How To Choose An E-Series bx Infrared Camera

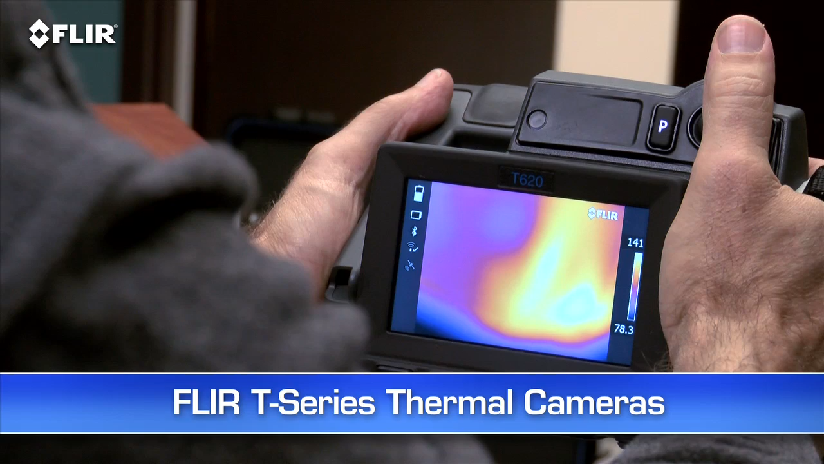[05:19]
Plus the benefits of autofocus, MSX image enhancement, up to 640 resolution, and more.